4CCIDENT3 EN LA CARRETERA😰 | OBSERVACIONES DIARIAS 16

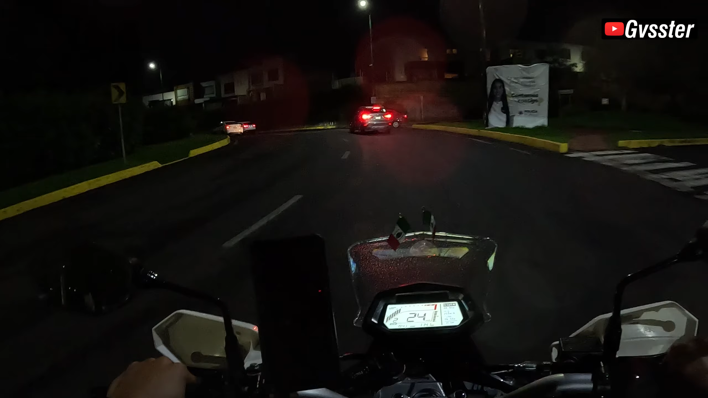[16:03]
Ya iban a estamparse Ya se iban a embarrar Pero ahí Ahí va consejo Tip de vida Quien la regó Fue el del Chevrolet rojo No sé que carro sea Pero el Chevrolet rojo Es el que se equivocó Porque En Glorieta
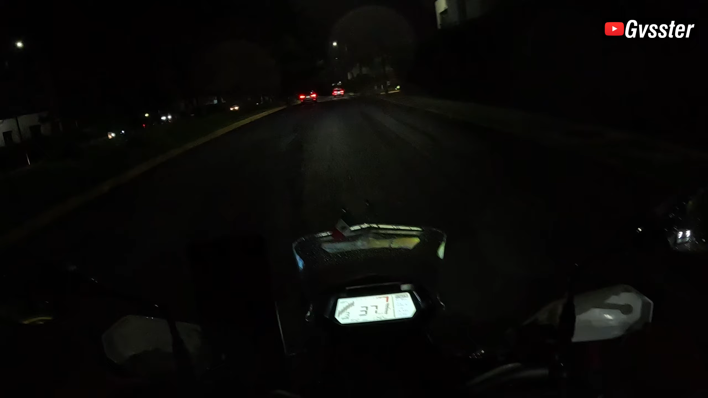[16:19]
Siempre Siempre Siempre La prioridad La tiene quien Ya está dentro De la Glorieta No quien se va a integrar No importa Si ya pasó uno O sea Aquí no aplica el uno a uno Se pueden pasar Cuarenta de la Glorieta Si quieren Y se tienen que esperar Los que se van agregando Si o si Así se maneja En Glorieta Carnales Para que ustedes También no la rieguen Entonces si van en Glorieta Por ejemplo Ahorita yo me tengo que integrar Yo me tengo que esperar A que haya un espacio O que me cedan El Me den el paso Pues No se aplica el uno A uno en Glorieta Es algo que muchos ignoran Pero es importantísimo Saberlo Porque